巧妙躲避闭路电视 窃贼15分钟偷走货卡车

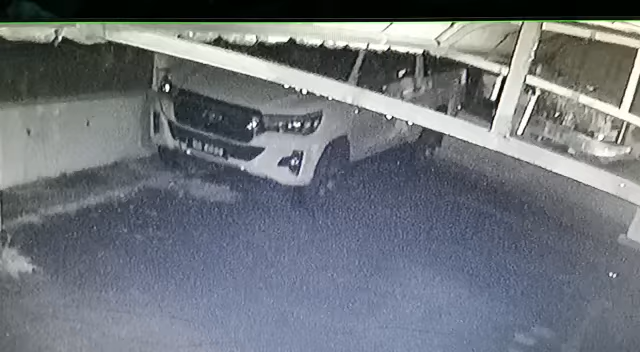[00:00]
对，其实差不多。他走掉又回来了。做着回来就快了。